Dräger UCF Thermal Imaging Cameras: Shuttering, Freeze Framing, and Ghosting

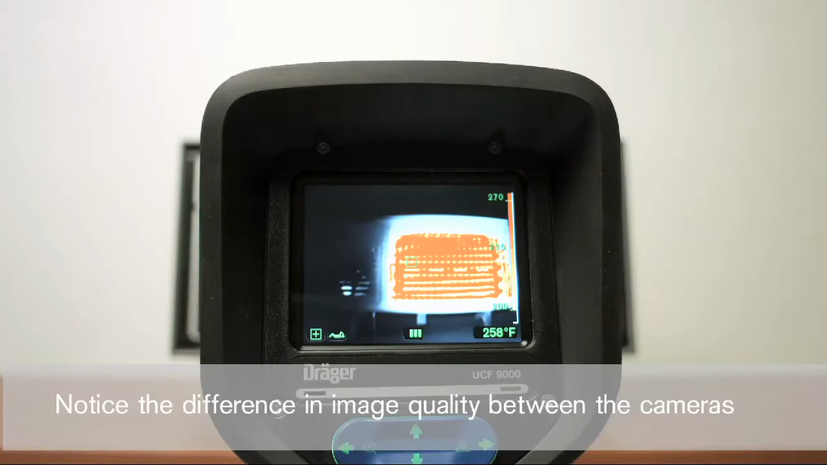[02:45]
On screen: spot 258°F
This leads to a more useful camera that exhibits almost no noticeable freeze framing.
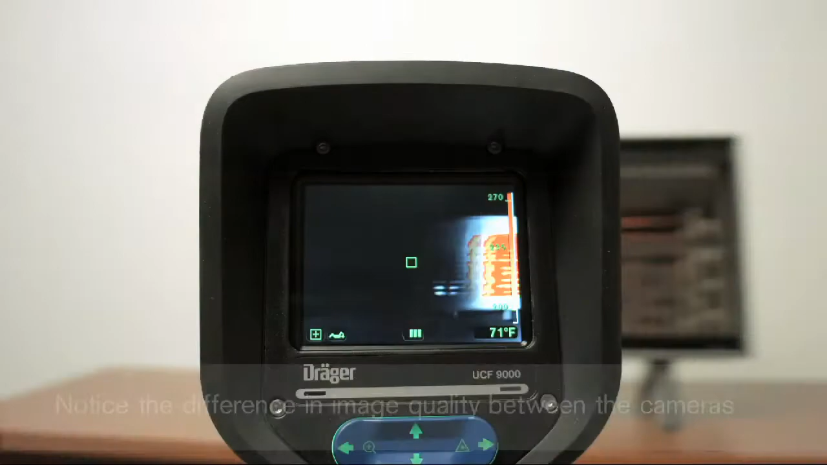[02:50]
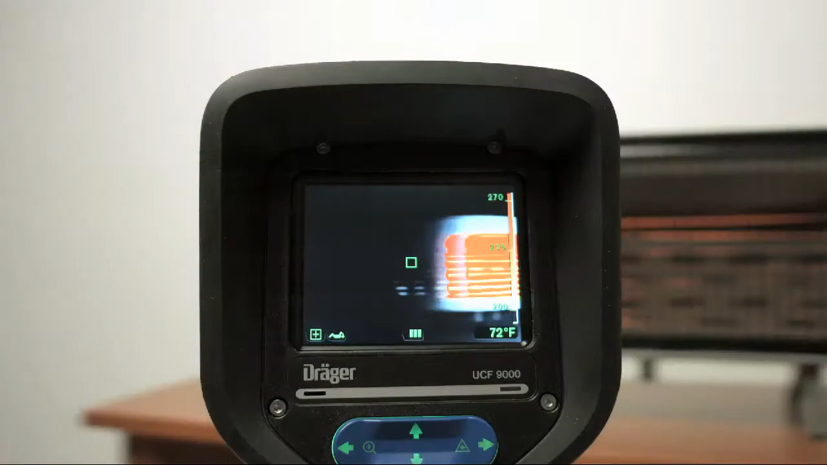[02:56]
A trade-off for the faster shutter response is an occasional ghosting effect under extreme conditions.
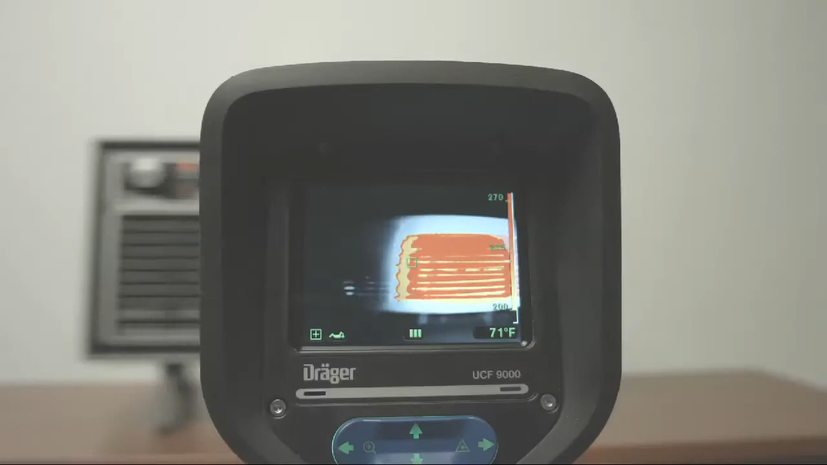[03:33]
On screen: spot 71°F
Even under this unique circumstance, the Dregger camera is still producing a usable thermal image instead of a frozen image, as with older technology.